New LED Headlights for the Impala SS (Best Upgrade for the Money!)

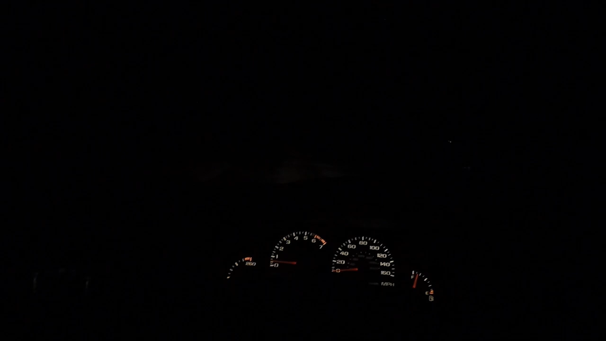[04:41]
i'm gonna try to put you up here close to the steering wheel so maybe you get and i tell you what let's turn the interior lights down
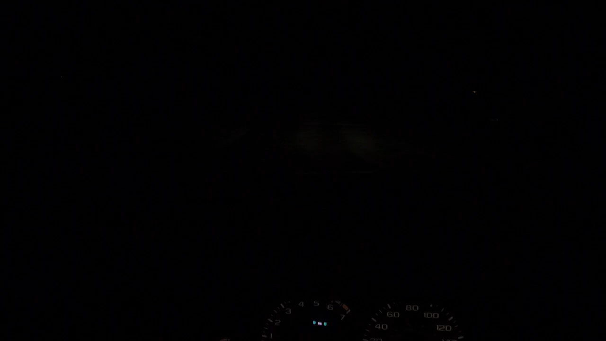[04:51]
that way we get a good idea what do we what we start with
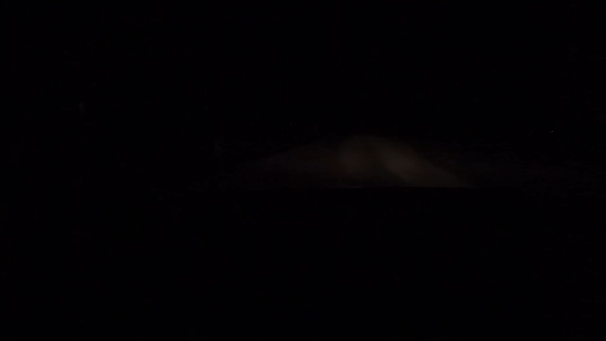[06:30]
so there we got our dims